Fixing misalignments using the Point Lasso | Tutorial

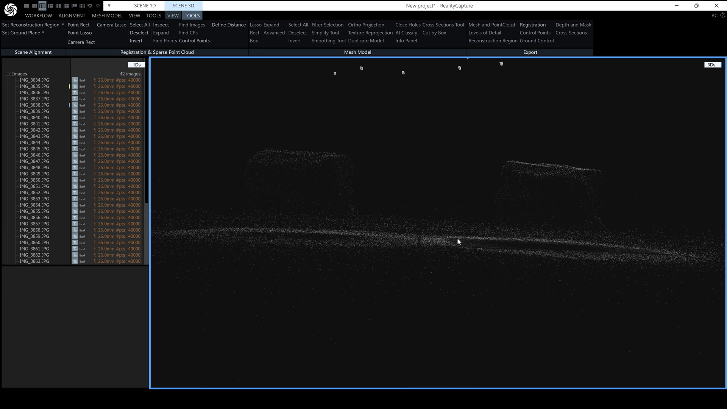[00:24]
Sometimes this will appear as a double wall or something but it should not be in your alignment and you might be wondering which cameras are seeing these ghost points. Well what you can do is go to scene 3d tools and
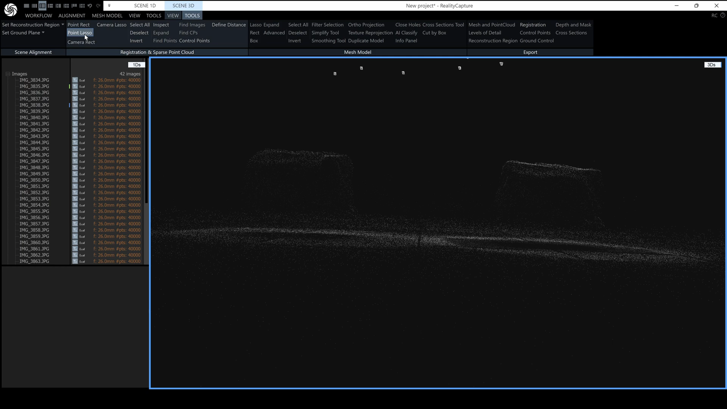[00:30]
then select the point lasso select some of those points and then go to find images and now that is showing me which images are seeing those points. So what you could do now is you could add some control points to some of these images that are seeing the ghost points and then those same control points should also be added to some images that do not see the ghost points and that should tie everything together in your next alignment.